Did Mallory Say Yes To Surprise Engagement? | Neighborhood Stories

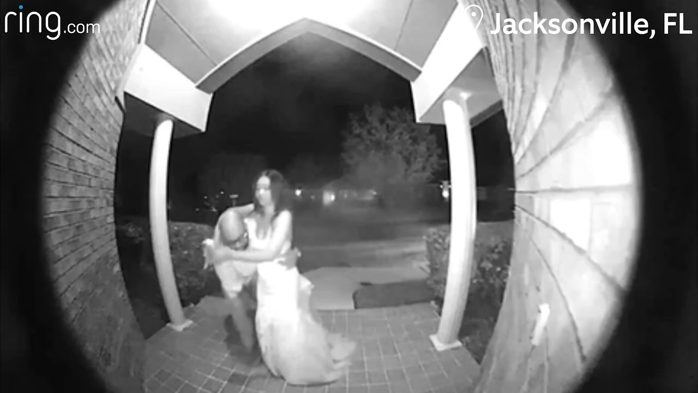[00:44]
The ring was able to capture all of that, so that was cool. Thanks to night vision on Brandon's ring video doorbell, the special moment wasn't left in the dark.